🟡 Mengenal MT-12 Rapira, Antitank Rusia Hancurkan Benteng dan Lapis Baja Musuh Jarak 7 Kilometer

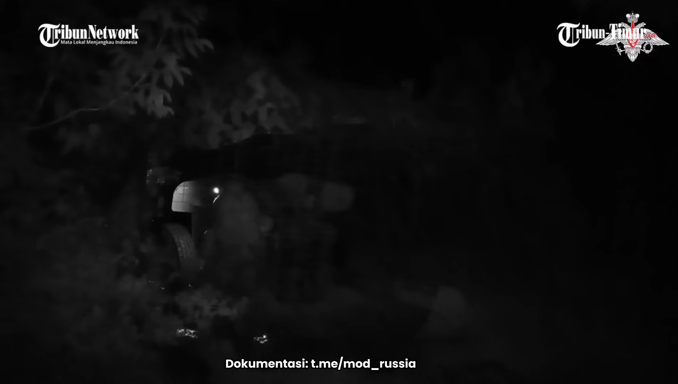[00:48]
Tidak hanya itu, mereka juga menghancurkan pos pengamatan dan benteng pertahanan musuh, menunjukkan keefektifan sistem senjata ini dalam mendukung operasi militer di garis depan.
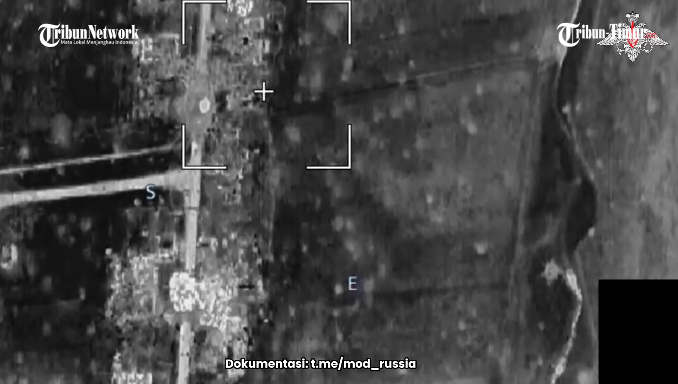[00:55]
Rekaman tersebut memberikan gambaran nyata tentang intensitas dan keberhasilan serangan yang dilakukan oleh pasukan Rusia.
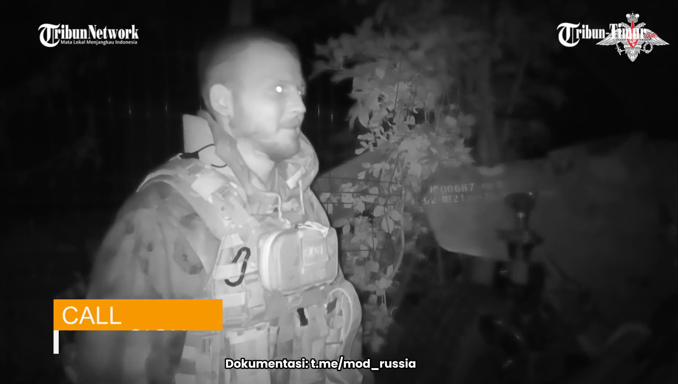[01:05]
M.T. 12 sejatinya senjata anti-tang GAEK Rusia. M.T.
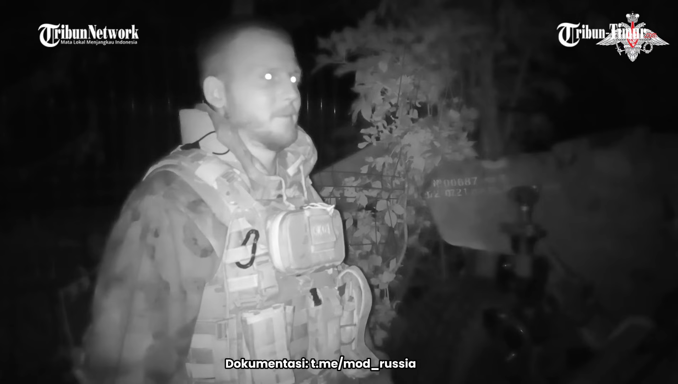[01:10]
12 digunakan untuk menghancurkan baterai artileri medan dan benteng militer Ukraina.
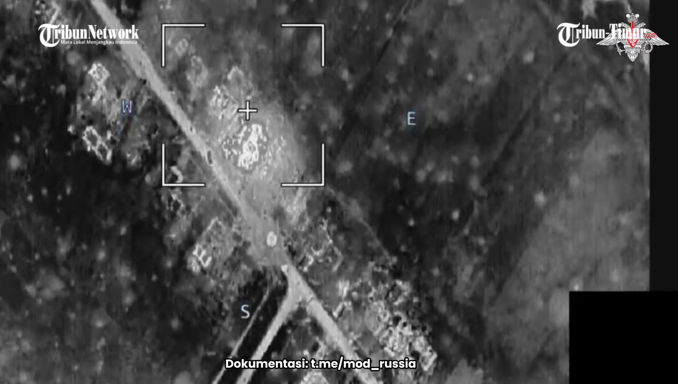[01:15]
Meski jadul, namun efektivitas serangan tank ini jangan diremehkan. Apalagi dalam penggunaan tempurnya di Ukraina, M.T.